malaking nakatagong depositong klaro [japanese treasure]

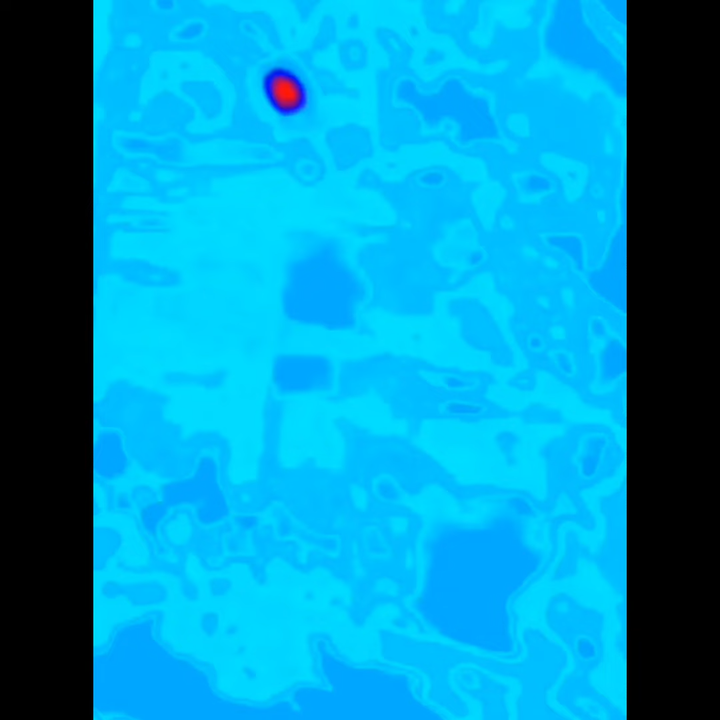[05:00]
Pero pag siya lang ang pagalawin, ang target lang, hindi naman sumasama. Mas klaro talaga dito sa puti.